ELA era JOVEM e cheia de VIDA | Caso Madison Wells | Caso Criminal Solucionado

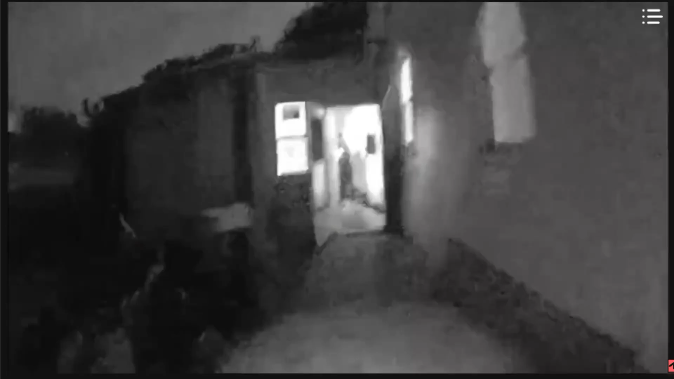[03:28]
chegaram Viram ali que a Madison estava caída no chão E fizeram o possível pra tentar salvá-la Ela tinha pulso,
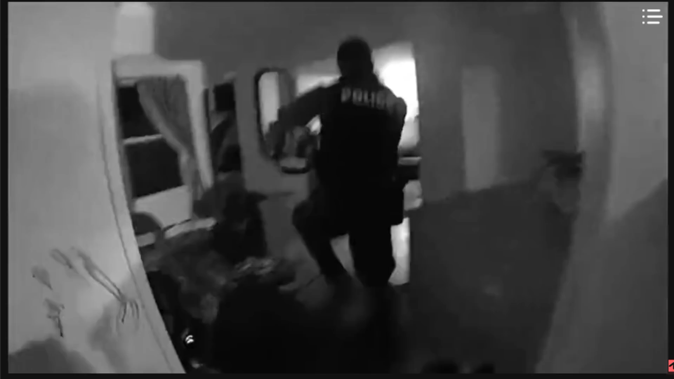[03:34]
mas ela estava ficando com os lábios azuis Os paramédicos chegaram Começaram a fazer
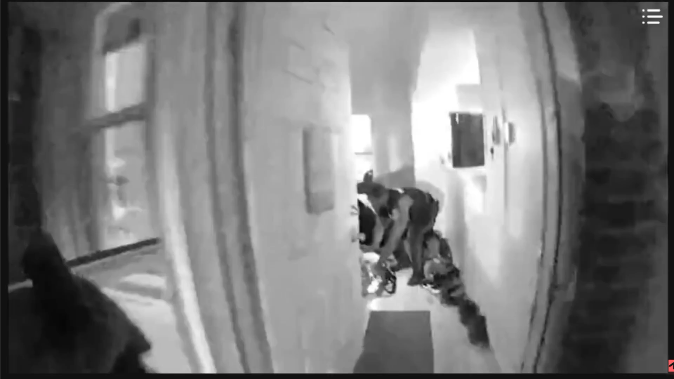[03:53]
ou lanternas Porque estava tão escuro Os paramédicos precisavam trabalhar melhor
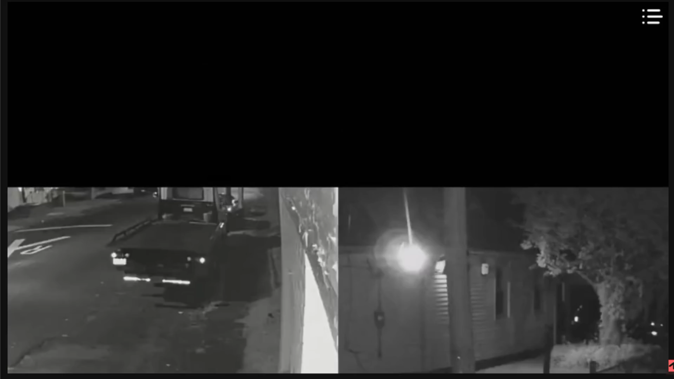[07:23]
a Madison entrou na casa da tia dela Às 10h40 Mais ou menos esse horário Eles viram as câmeras de vigilância ali perto E às 10h39 da noite
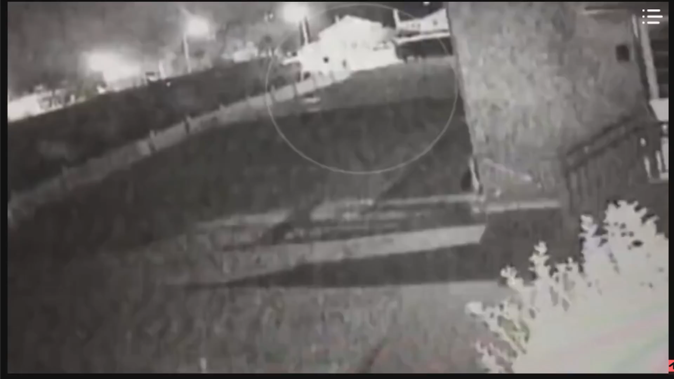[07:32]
Eles viram uma pessoa correndo Provavelmente era o Brian E eles puderam rastrear em câmeras Que essas câmeras tinham uma imagem boa mesmo Ali nas ruas vizinhas O Brian caminhando E chegando até uma casa Onde tinha umas pessoas bebendo lá fora Essa casa